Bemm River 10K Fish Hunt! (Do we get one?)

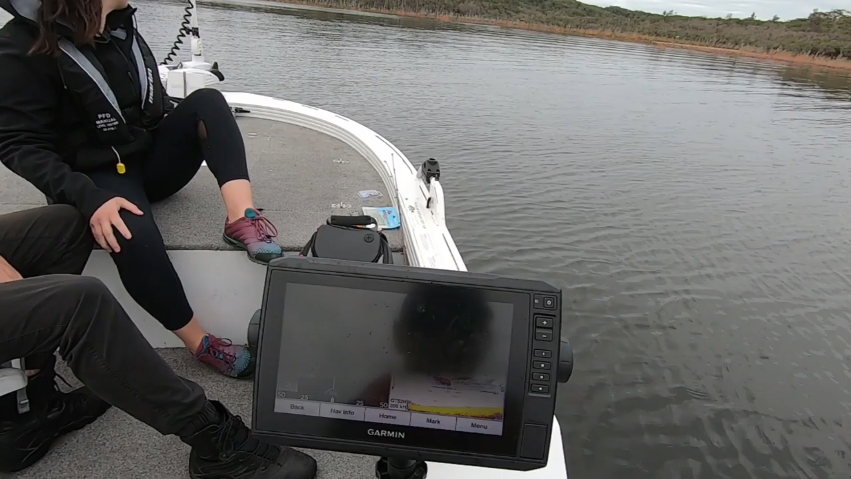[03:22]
That's heaps of tailor. This is a spot. Where there's tailor, there's flathead. Where there's flathead, there's tailor.